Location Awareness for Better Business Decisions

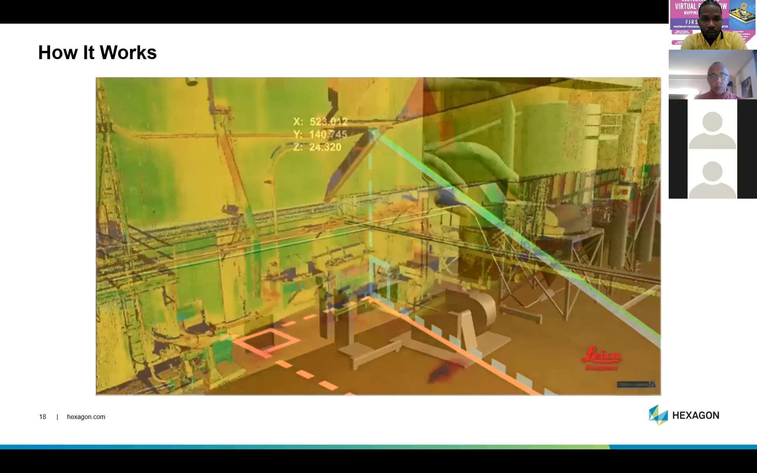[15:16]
The resulting scan is a set of 3D coordinate measurements. It's a detailed 3D representation of the scene, often called a point cloud.
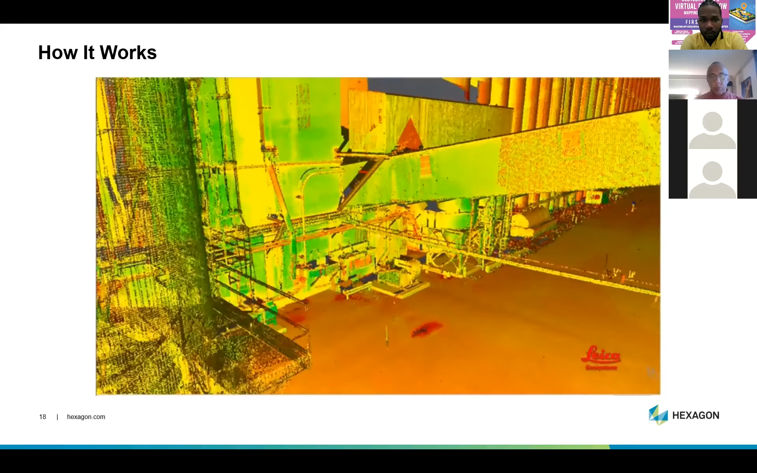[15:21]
And to add realistic texture or color to scans, matching photos can be taken.
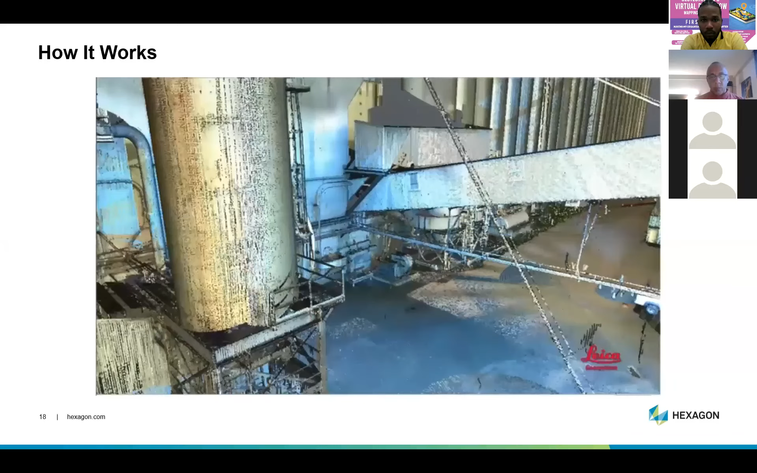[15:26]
Can you tell us how that's done? Sure.
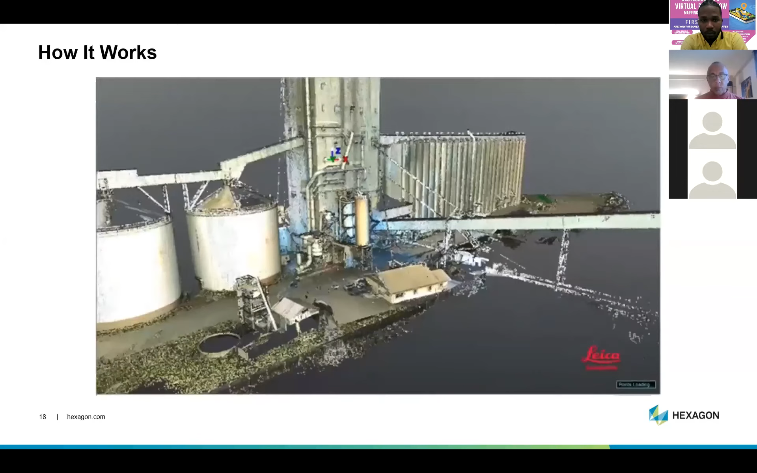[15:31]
Using either a camera that's built into the scanner or using an external camera and automatically merging the photos with scan data.
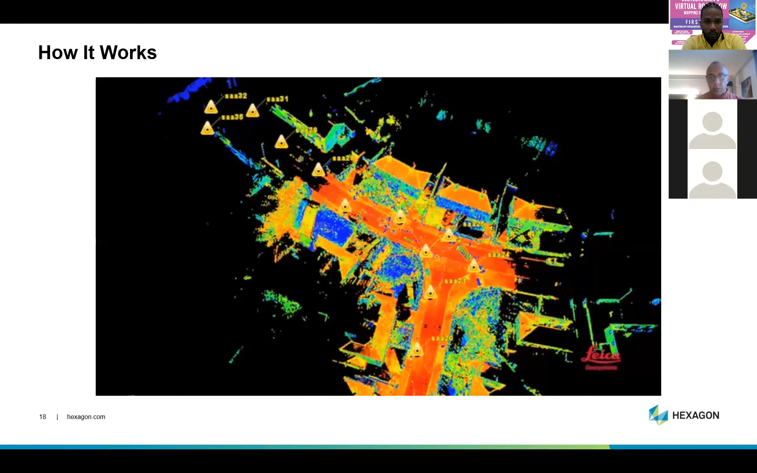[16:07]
Multiple scans can be automatically aligned with each other. Can you help us understand how that's done?
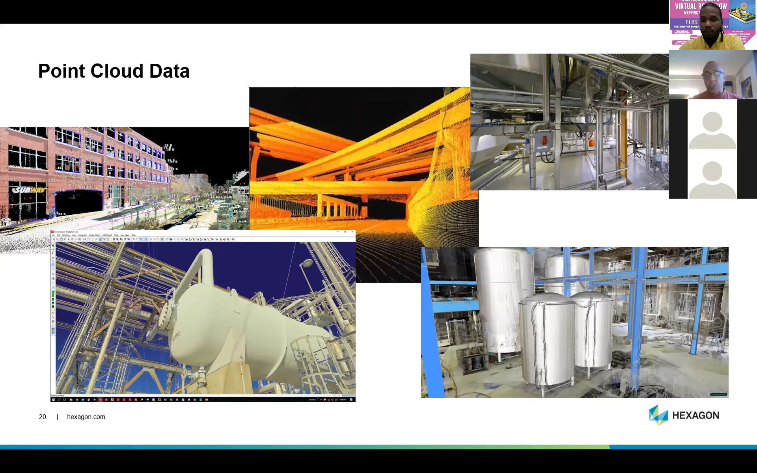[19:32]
So you can actually see how this new facility is going to work. Say, for example, if you're making additions to a plant, you'll be able to see how that works. If there's intrusions, if there are collisions, you can capture it on the screen versus capturing in the field, which is much more expensive.
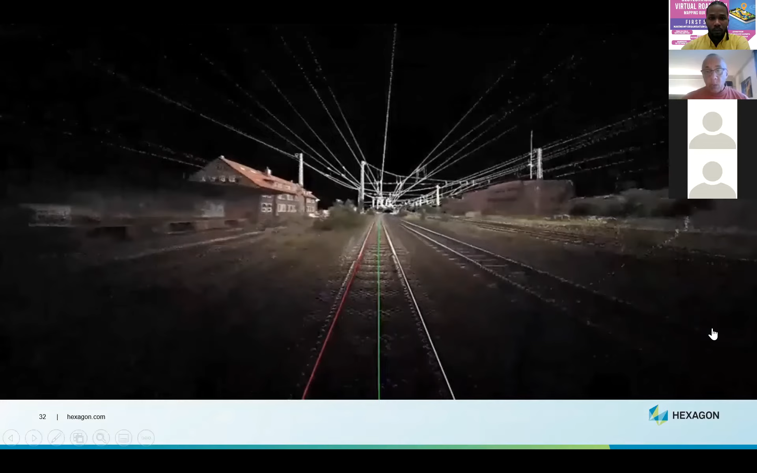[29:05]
Once again, this one is just showing point clouds and how you can use this interactively to understand where there's a possible problem.
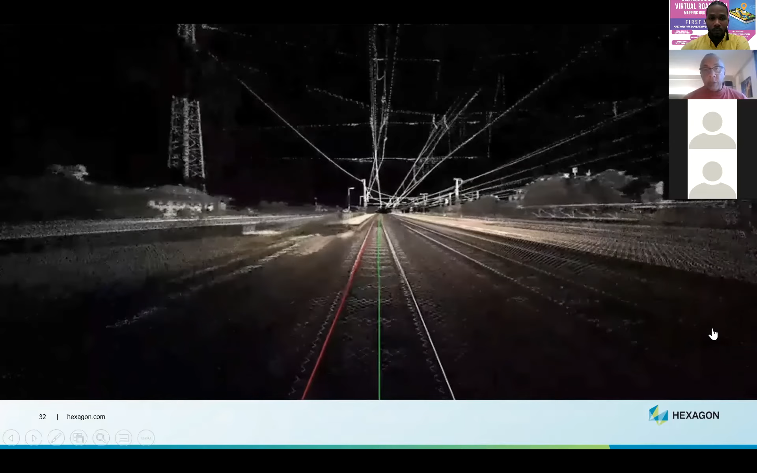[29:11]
This is a train, and it's showing a possible collision before it actually happens. You can use this to get smart before you actually go out into the field.
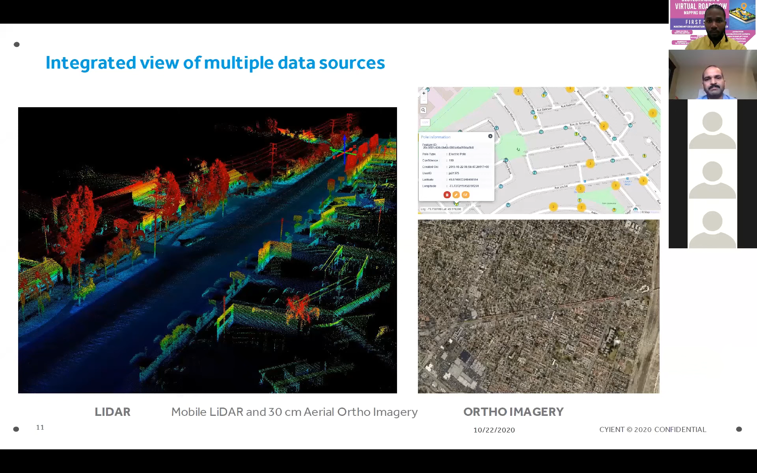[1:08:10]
placement of the cable, and planning of assets next to a tower or a pole. This is possible by embedding the LiDAR point cloud, and this is a classified LiDAR point cloud within the application.